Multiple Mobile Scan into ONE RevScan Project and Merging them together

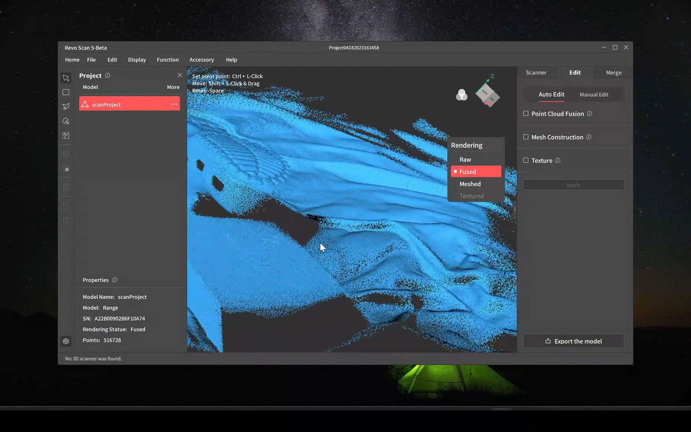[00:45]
You can go to raw and then refuse it but just for the sake of this video to speed things up I'm just going to use the already fused model.
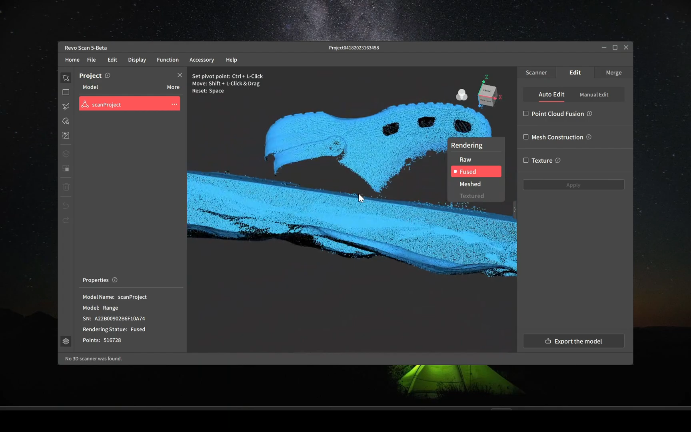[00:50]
Right here I'm just positioning it so that I can trim out everything else. I scanned this shoe on a bed so I want to trim out all of the bed and just leave just a shoe.
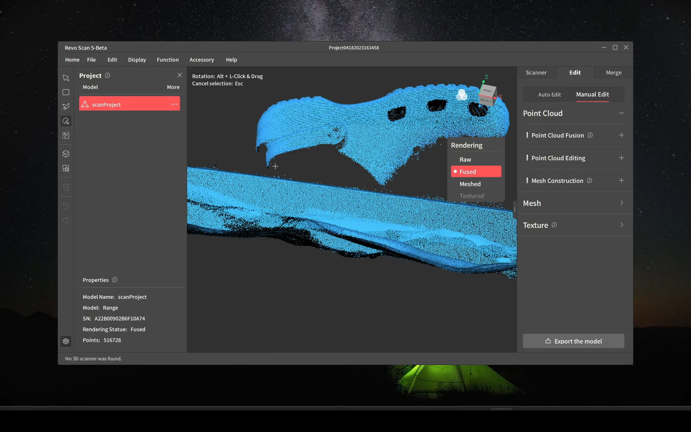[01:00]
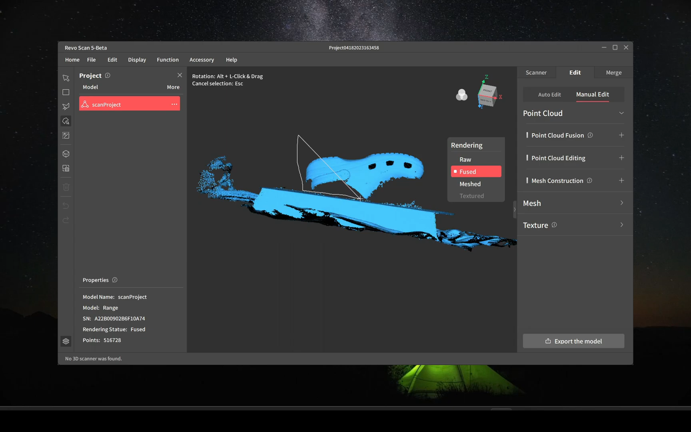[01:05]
What you can do is use the lasso tool so I'm using here and just select the part that you want to keep then you can use an
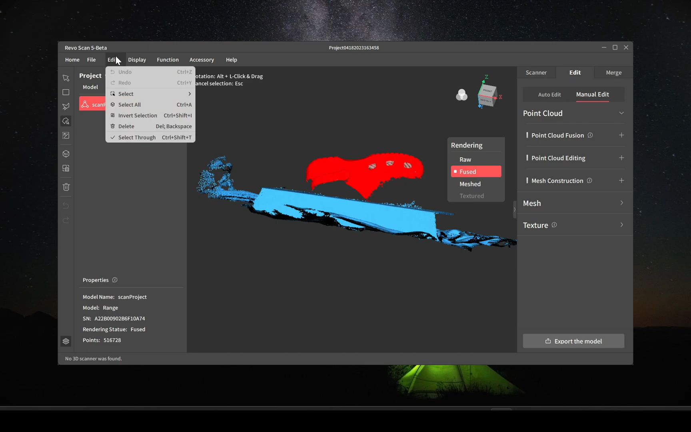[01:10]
inverted select so that you can get rid of everything else.
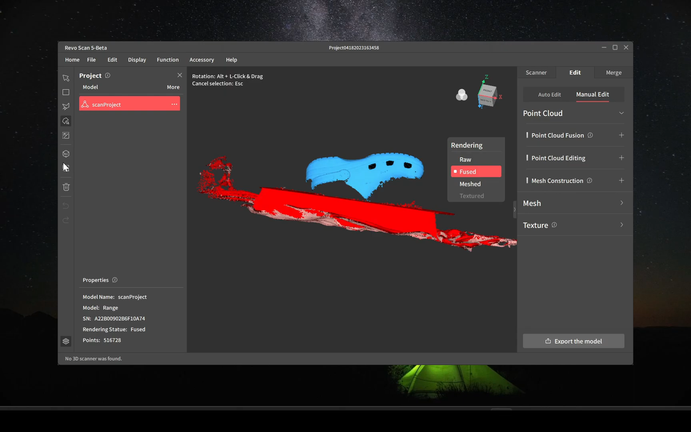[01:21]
So it's highlighted everything else with invert select you can click the delete button here or press the delete key on the keyboard.
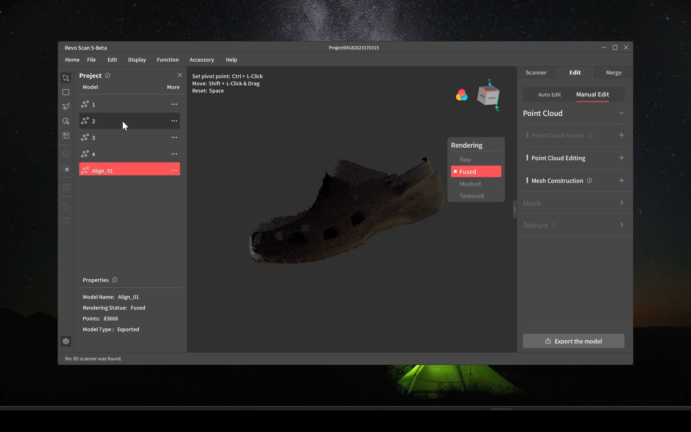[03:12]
I do believe it's going to be missing some spots in the back simply because I didn't get to scan those.
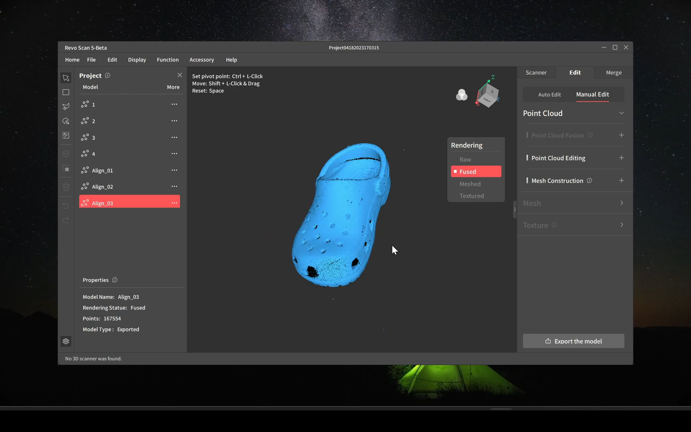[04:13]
As you can see there's a couple of holes here and there simply parts that I didn't get to scan. But this is just a quick test.
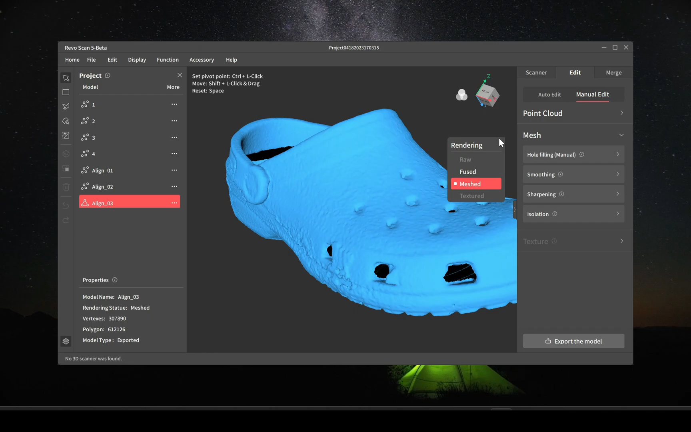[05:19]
This is just from the way that it got scanned it was just a little noisy on that side. So I go back to the fusing points and I'm going to use the overlap detection to try to delete some more of the points.
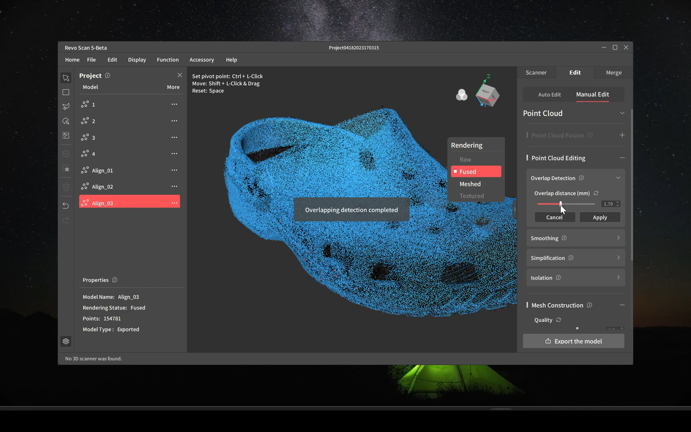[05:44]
I do hope that one day they can make this process automated to where it would go to the next one.
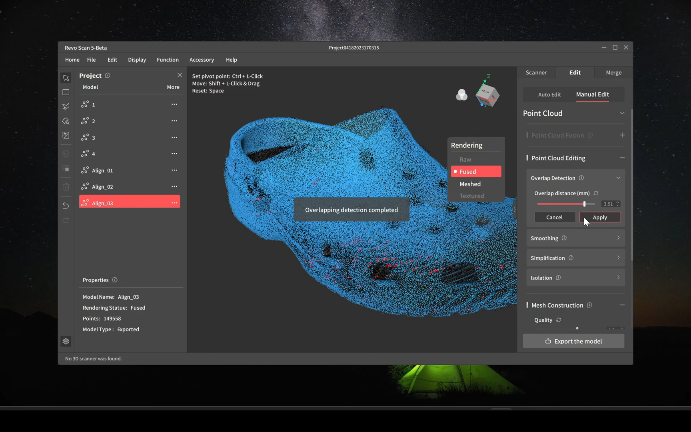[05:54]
Other than that you must adjust and click, adjust and click.
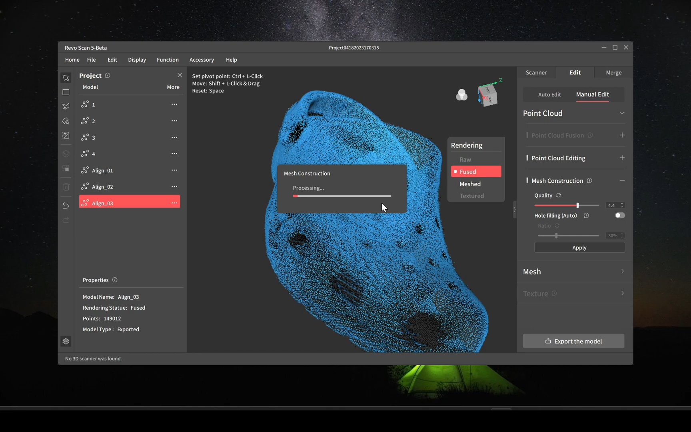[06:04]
Okay now I'm going to re-mesh the model.